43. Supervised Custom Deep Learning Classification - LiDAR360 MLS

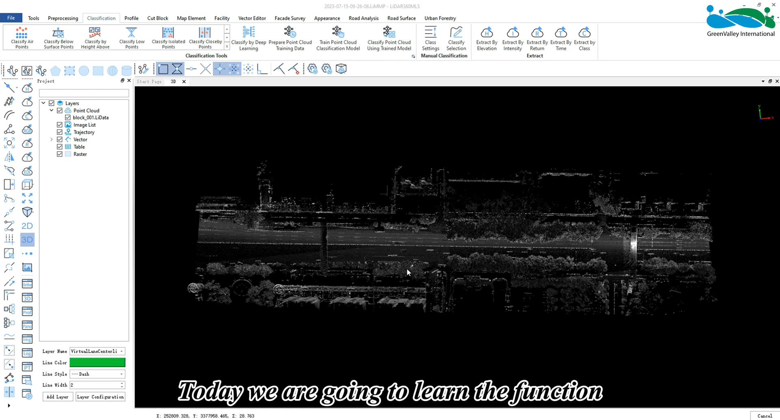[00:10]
Hello everyone today we are going to learn the function custom deep learning classification in the classification module
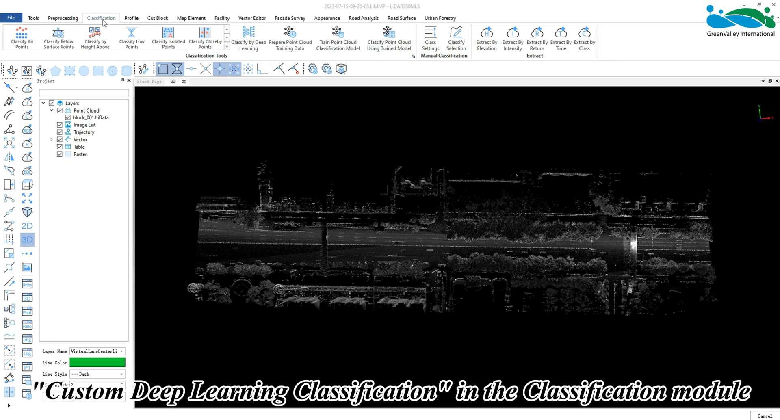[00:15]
this function supports the autonomous labeling of training samples and
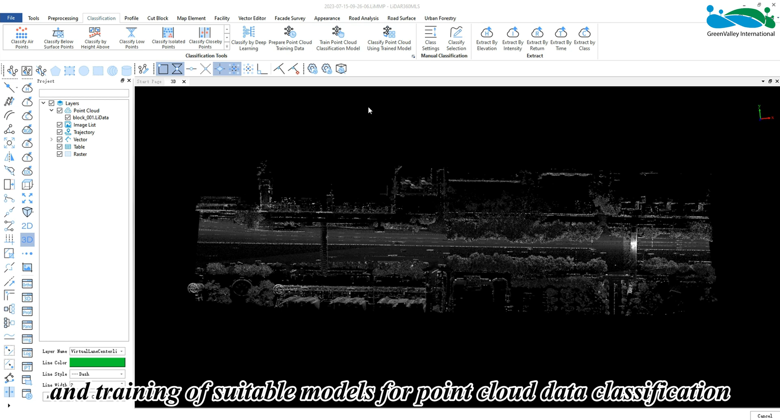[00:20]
training of suitable models for point cloud data classification the classification results obtained by this method can better meet the needs of different tasks and obtain higher
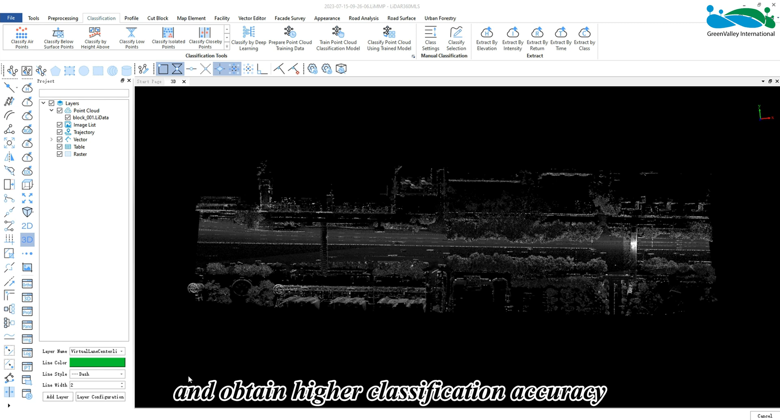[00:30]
classification accuracy since model training has certain requirements
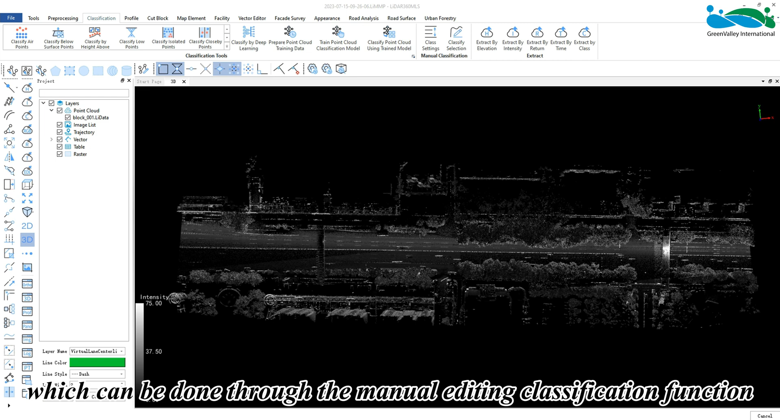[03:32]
be done through the manual editing classification function inside the classification and the
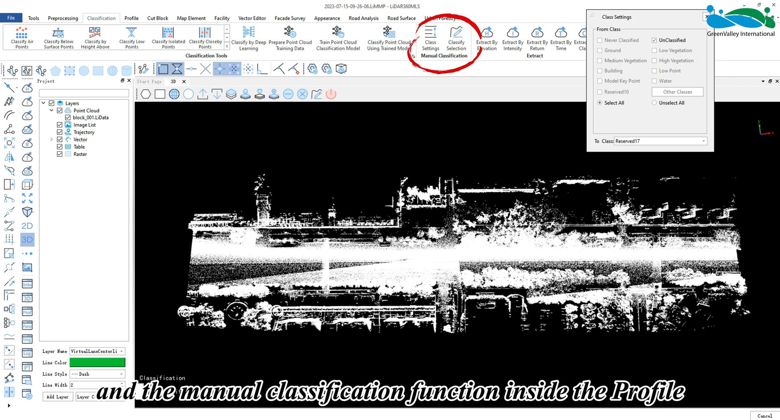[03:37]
manual classification function inside the profile for point cloud classes of
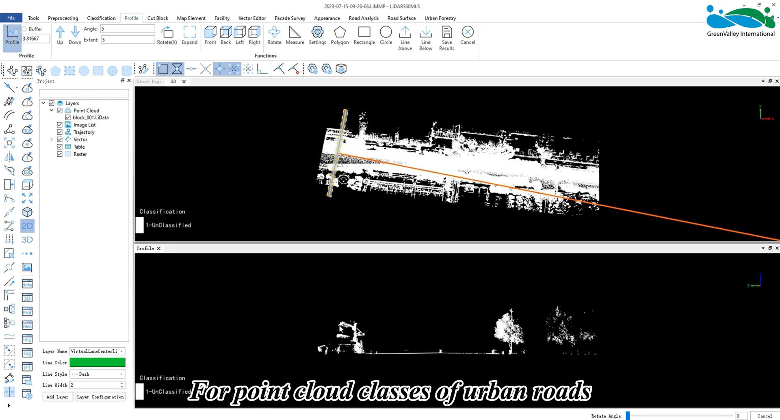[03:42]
urban roads it is recommended to use the pre-trained point cloud semantic segmentation
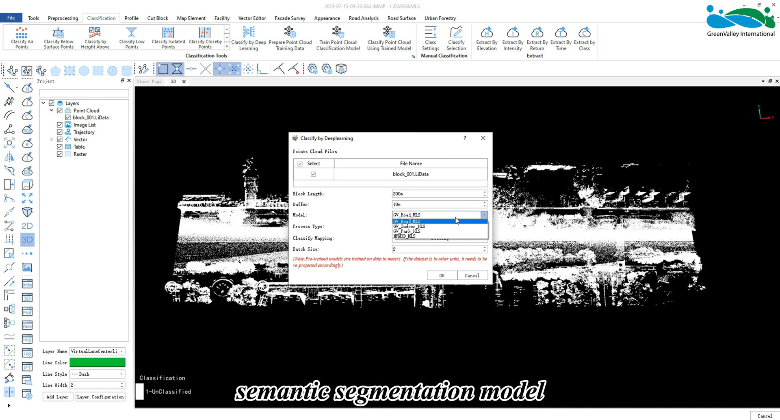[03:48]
model in the software to perform initial classification when it comes to labeling
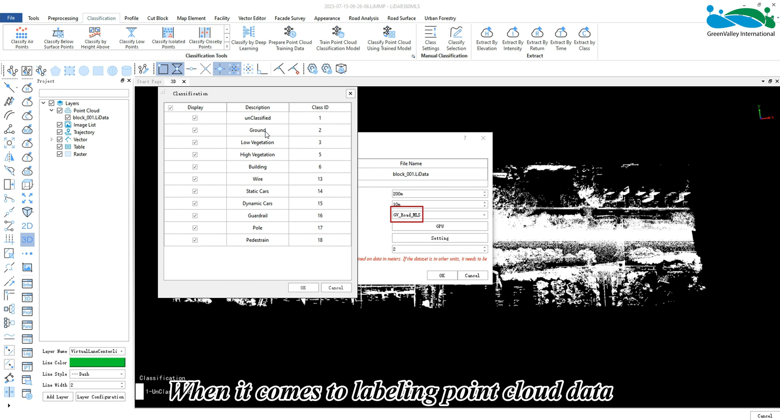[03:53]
point cloud data the process of creating labels from scratch can be quite difficult
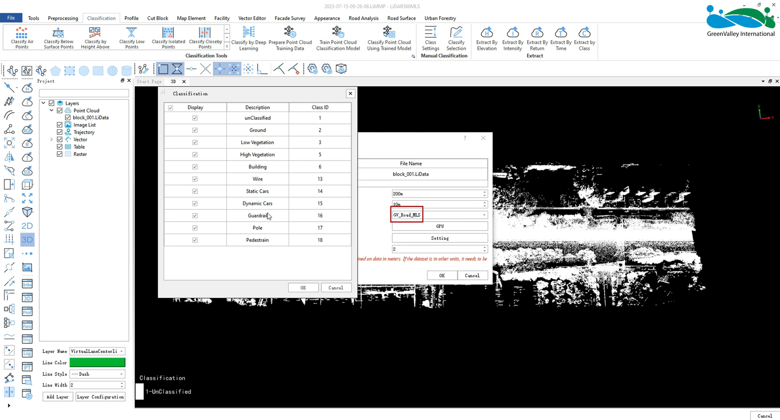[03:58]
while modifying categories can be relatively easier there are four points to note
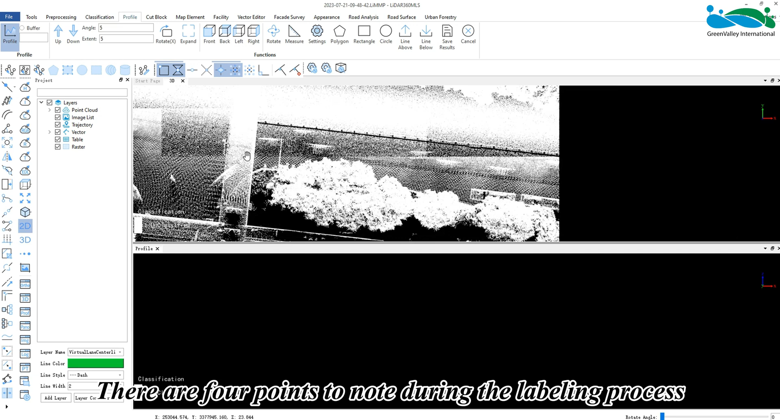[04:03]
during the labeling process first each point of each point cloud object must be labeled
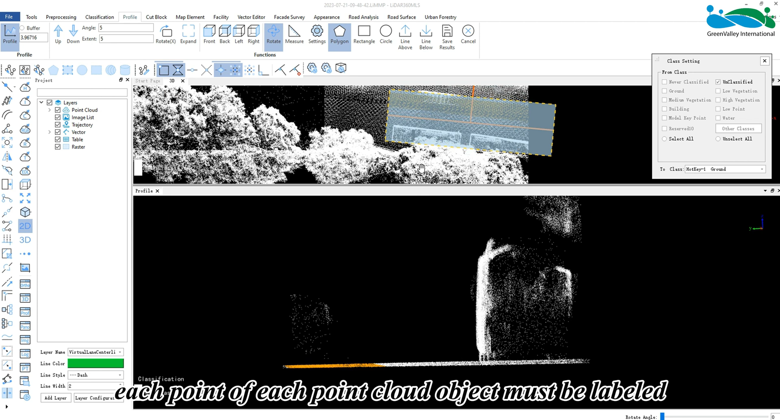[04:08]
second when dealing with boundaries careful
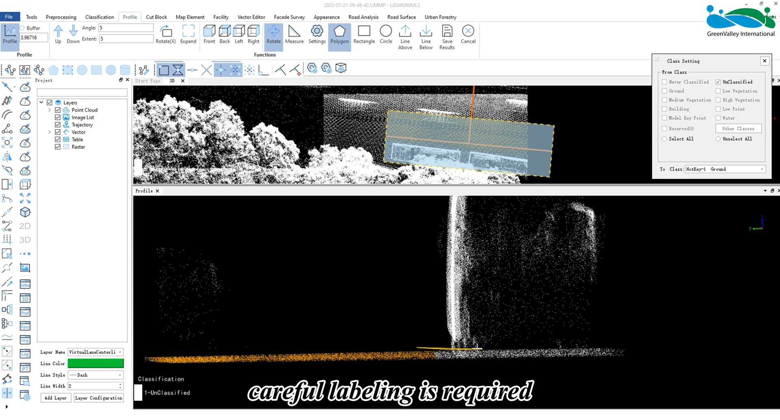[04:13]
labeling is required if points from other objects are assigned to the current objects category it will significantly influence the training results third
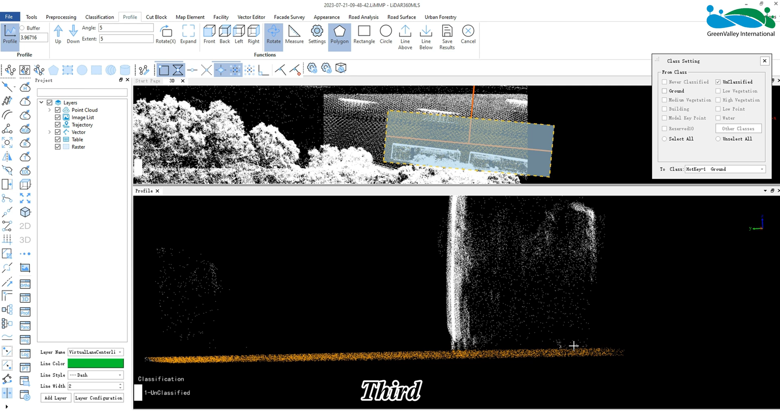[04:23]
only label the necessary categories for example if you want to classify cars trees ground points and buildings in a point cloud during inference
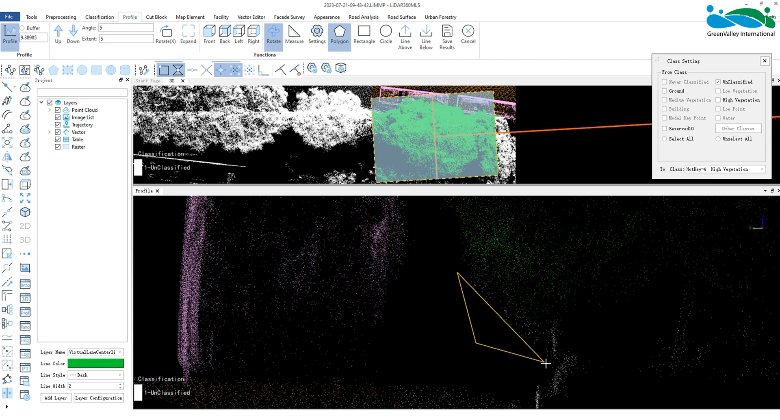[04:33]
you only need to label cars trees ground points and buildings while leaving the rest of the points as uncategorized
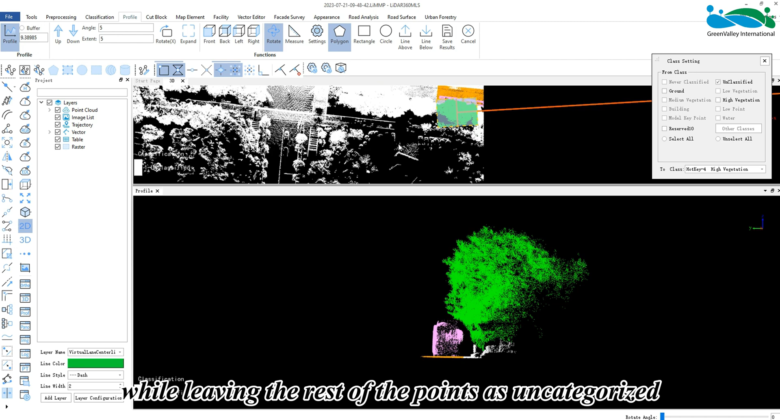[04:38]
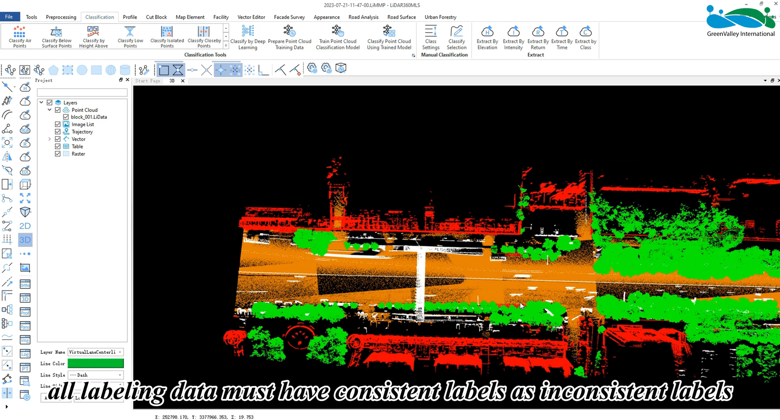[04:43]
fourth all labeling data must have consistent labels as inconsistent labels can negatively affect the training quality of the model
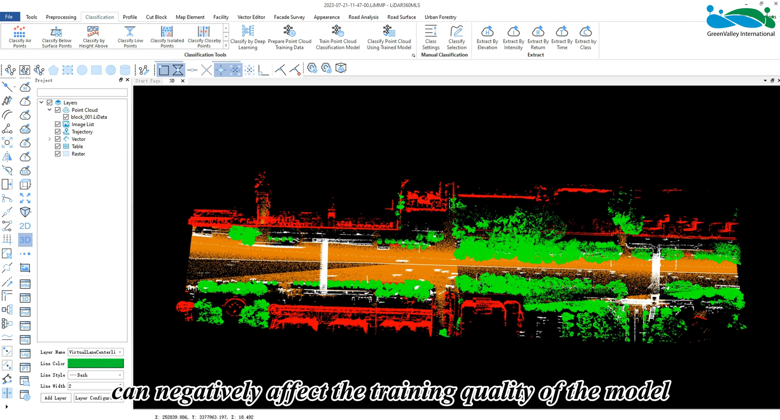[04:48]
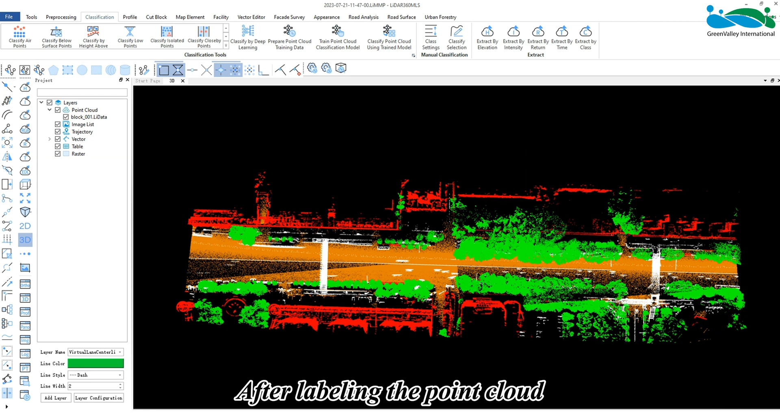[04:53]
after labeling the point cloud you need to activate the prepare point cloud training data function add the
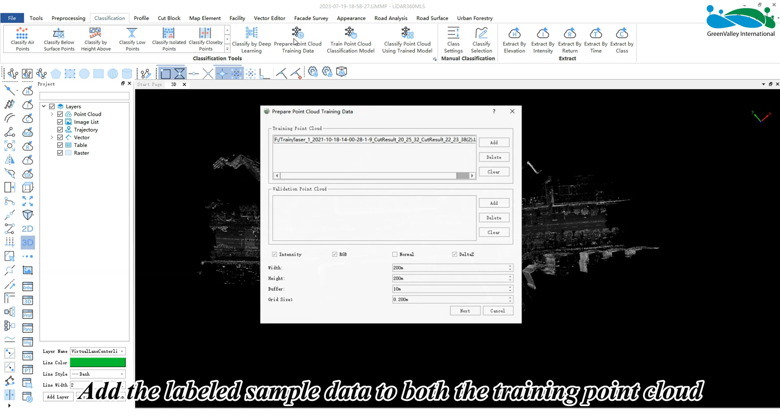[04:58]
labeled sample data to both the training point cloud and validation point cloud
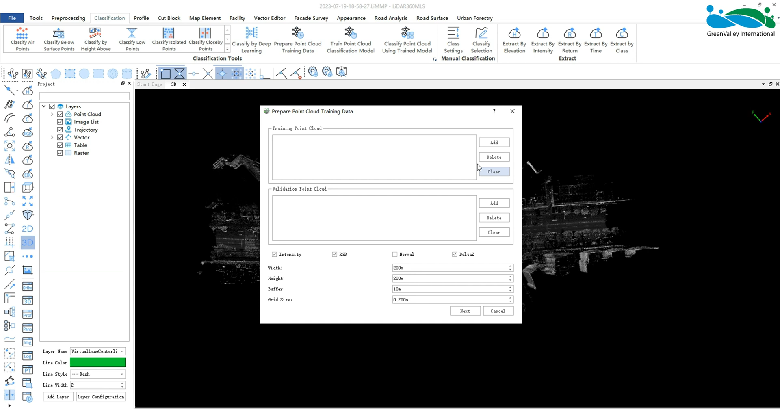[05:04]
the recommended ratio between training and validation data is 8 to 2 or
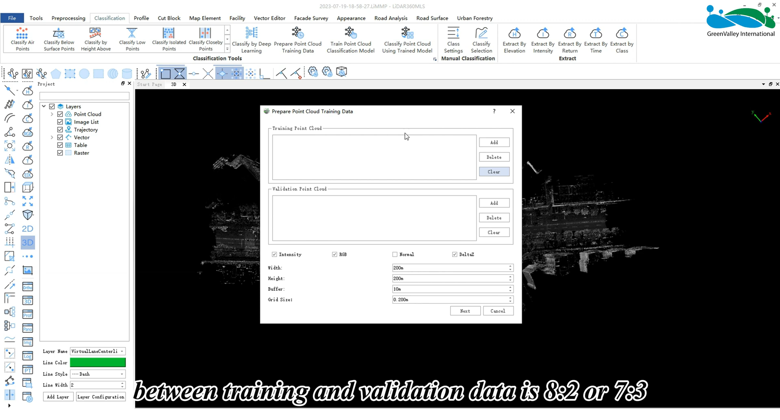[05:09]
7 to 3 so you need to split the labeled samples into two parts beforehand
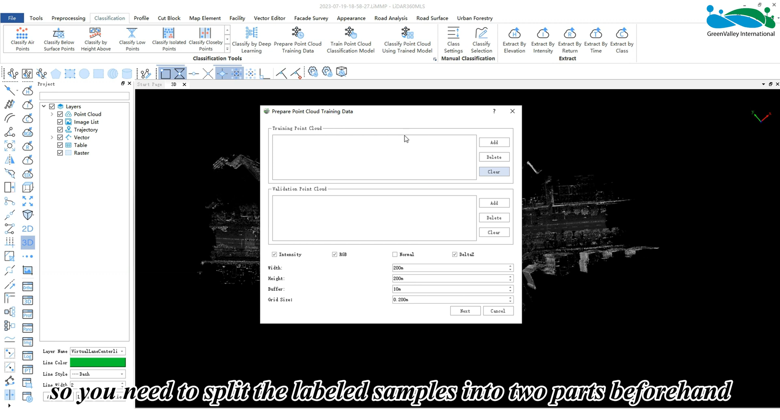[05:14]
theoretically the more labeled data used for training the better the quality of the trained model it is also advisable for the sample data to cover all
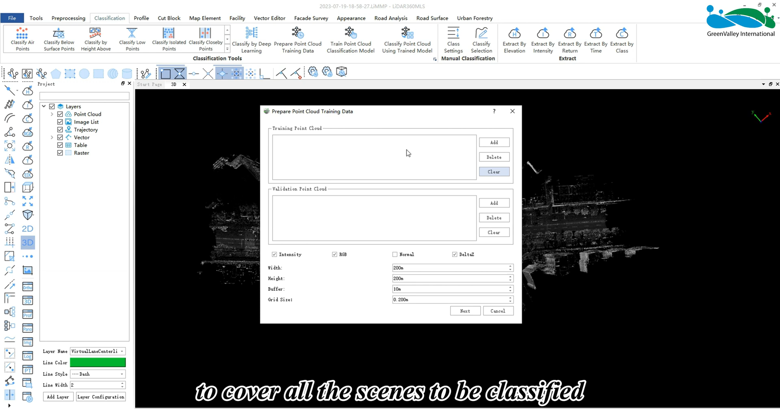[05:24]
the scenes to be classified we recommend labeling at least a 100 meter by 100 meter range of samples as training data then select the feature
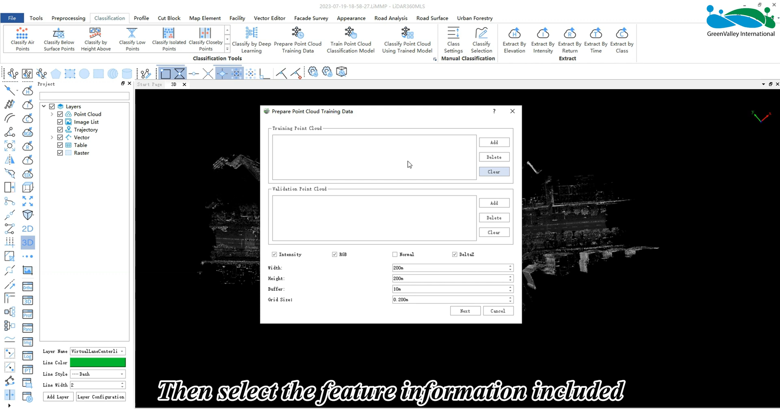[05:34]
information information included in the processed point cloud data the software supports four
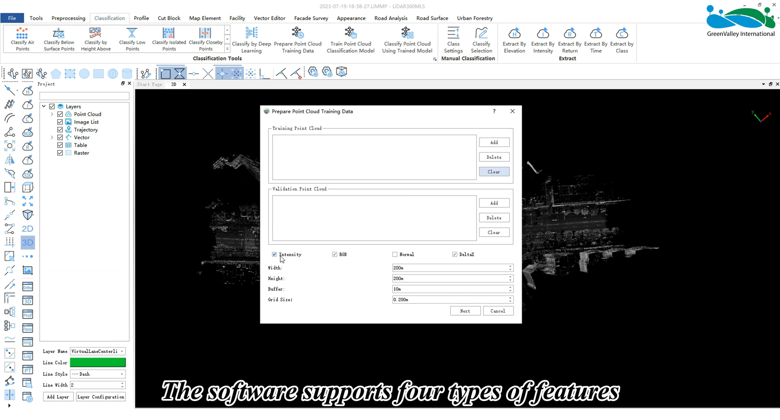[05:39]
types of features intensity rgb normal and delta
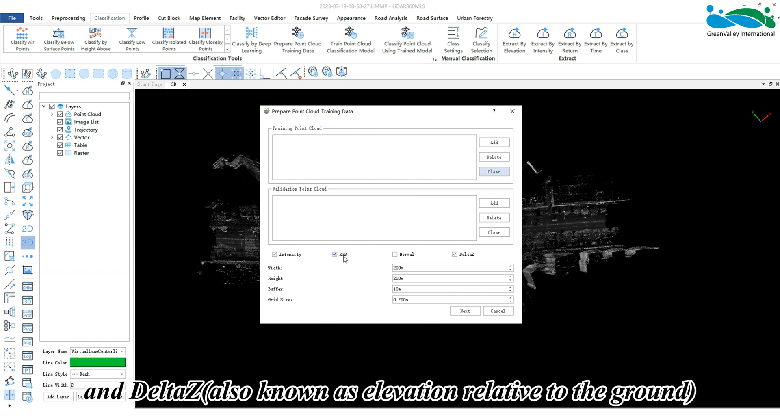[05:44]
z also known as elevation relative to the ground the software
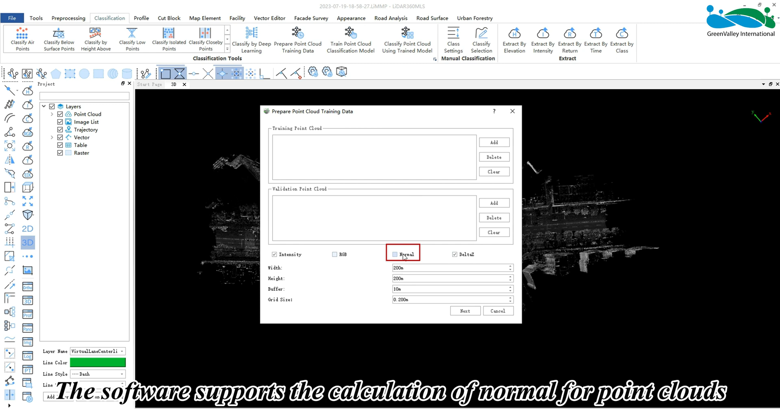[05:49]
supports the calculation of normal for point clouds in the tool module activate the
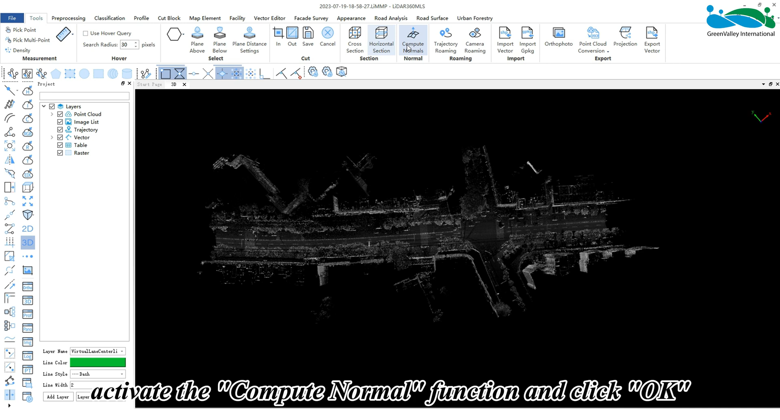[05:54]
compute normal function and click ok if you need to add normal to point cloud
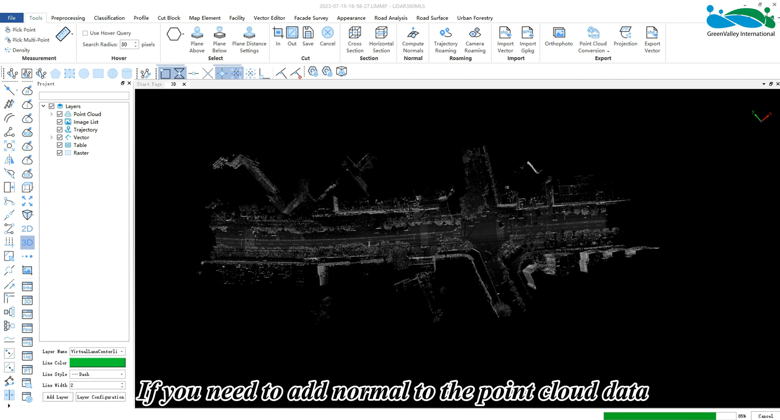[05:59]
data you need to pre-calculate normal for all labeled samples the point cloud data i prepared here does not have normal or rgb features